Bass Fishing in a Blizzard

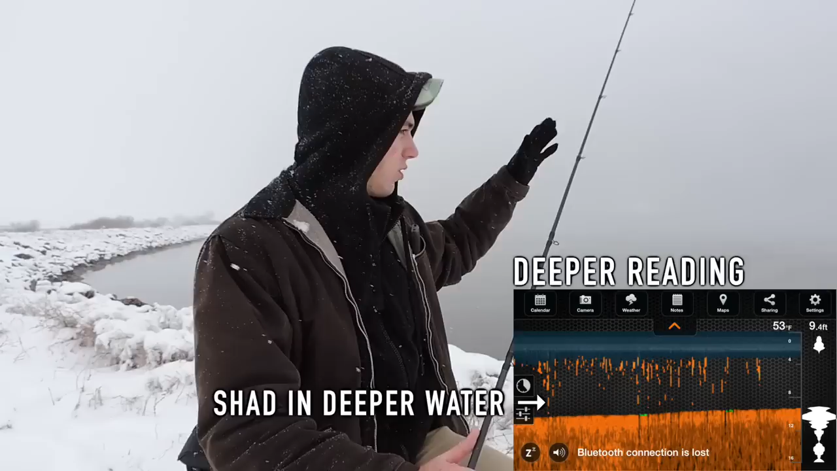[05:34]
On screen: depth 9.4 ft, water 53°F
You know, about 15, 20 yards off of the riprap, it's about seven feet. A little bit closer gets into five and right of the bank it's about two to three. And a lot of the shad sit in that five-foot range. You kind of have to follow the bass because they're not just going to be busting on shad in one area. Shad are going to try to escape the bass.